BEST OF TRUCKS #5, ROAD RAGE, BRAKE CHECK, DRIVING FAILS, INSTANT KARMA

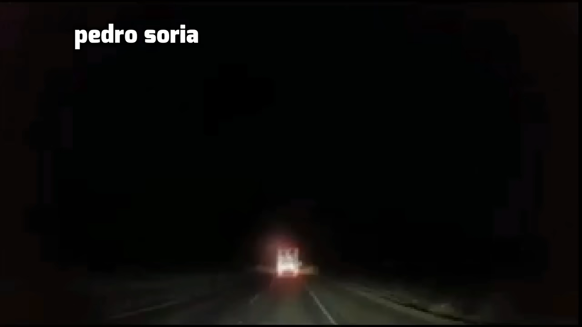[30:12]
Like, what do you think I should do? Wait, you're gonna pass both of us on a black curb? Yeah, he is, dude. He's doing it right now. You're a stupid. Oh, head on. Oh, head on collision. Yep. Oh. Careful, boys. Head on. Now he's driving away. Yep, I gotta call you back.